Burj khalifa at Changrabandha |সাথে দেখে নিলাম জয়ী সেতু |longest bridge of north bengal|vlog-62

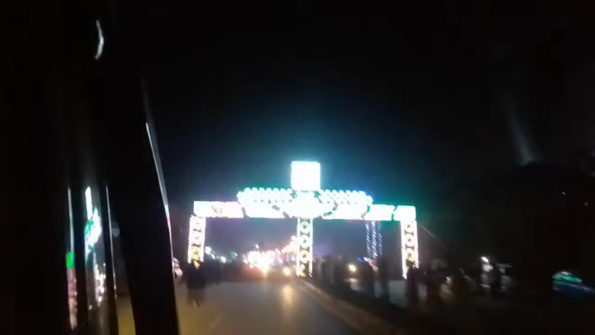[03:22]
আর এখন বাজে প্রায় তোমার 1:30টার মতন, রাত 1:30। আর বুঝতে পারছো রাস্তা কত ভিড়, মানে ভাবা যাচ্ছে না এত ভিড়।